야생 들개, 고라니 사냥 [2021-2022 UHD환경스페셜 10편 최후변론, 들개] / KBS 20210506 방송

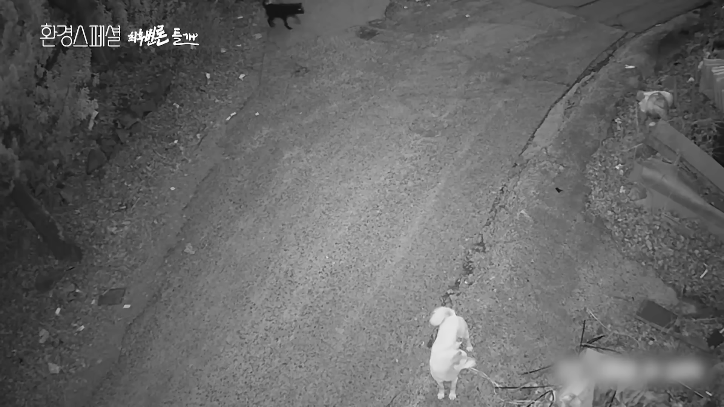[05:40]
그나마 작은 개들은 집 주변을 맴돌지만 몸집이 큰 개들은 마치 늑대처럼 물이 지어 낮보다는 주로 밤에 활동합니다.
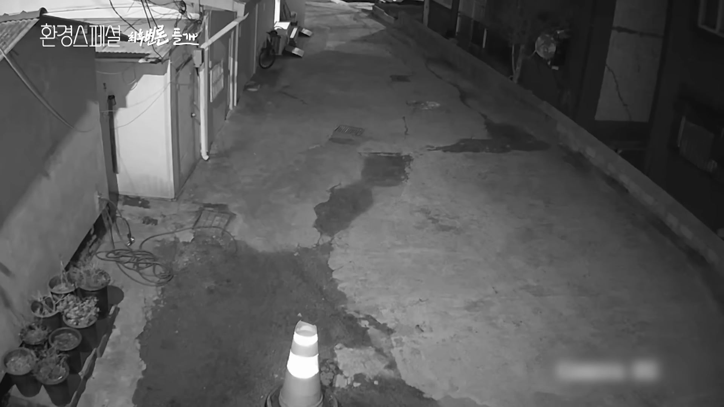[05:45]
그 모습 자체가 사람들에게 위협적으로 비치는데요.
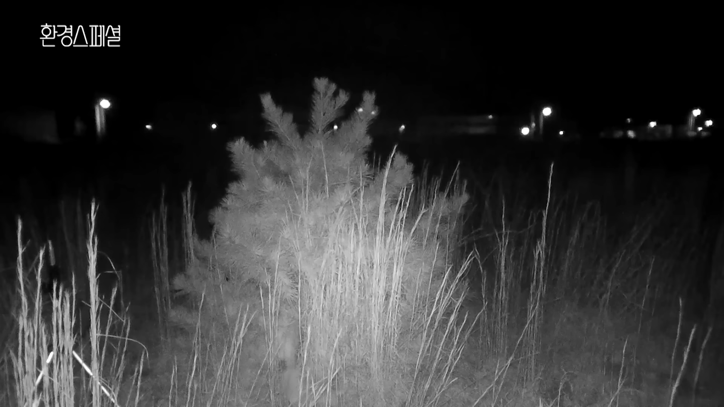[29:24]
수로 주변에서 위협을 감지한 오순이 또다시 안전한 장소를 찾아 새끼를 옮겼습니다.
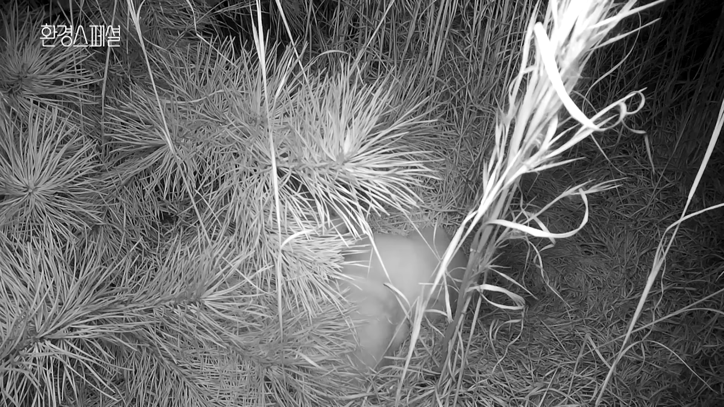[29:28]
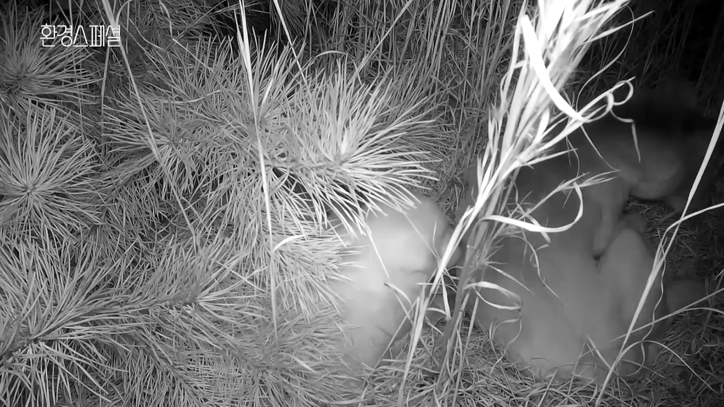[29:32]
이렇게 노심초사 홀로 새끼를 키워야만 하는 오순이 자신의 품을 떠날 때까지 새끼들을 치열하게 지킵니다. 새끼들은 이런 어미의 모습을 보며 야생 들개가 되어갈 것입니다.